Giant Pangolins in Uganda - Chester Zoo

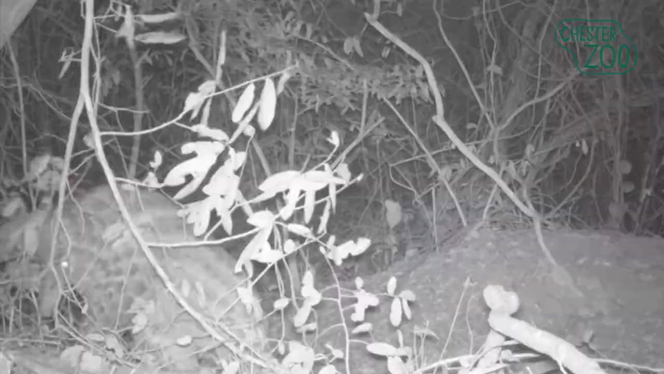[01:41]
I love pangolins because they are
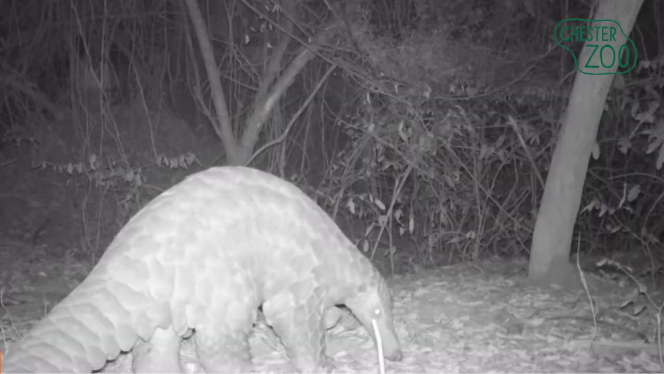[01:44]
beautiful animals and I love the skelly. The skelly are orange. I love that one. It's an amazing animal.